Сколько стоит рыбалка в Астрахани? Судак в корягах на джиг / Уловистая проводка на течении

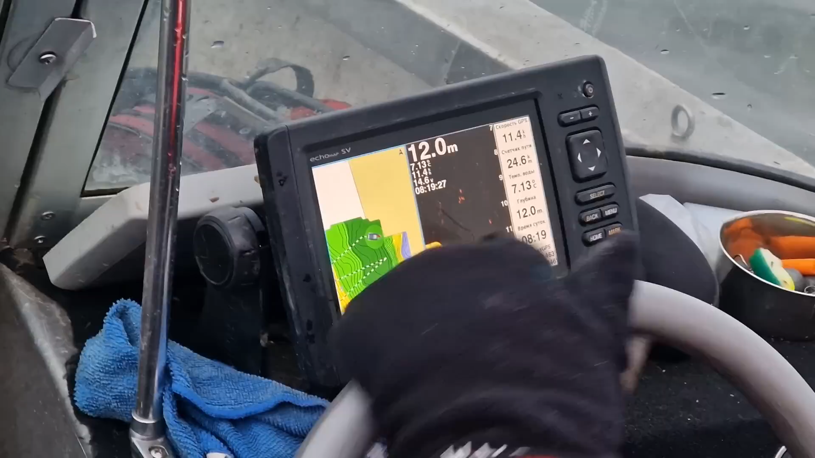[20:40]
On screen: depth 12.0 m
короче в середине канала и рыбы стоят ближе это прямо вот потоле потоле да и все резкое было еще одна точка